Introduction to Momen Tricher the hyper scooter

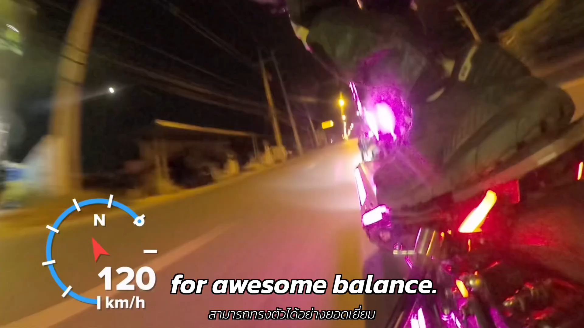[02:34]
it's not just about looking good we are engineering it for awesome balance even when you're pushing speed over 120 km per hour it stays steady and you don't even need the steering damper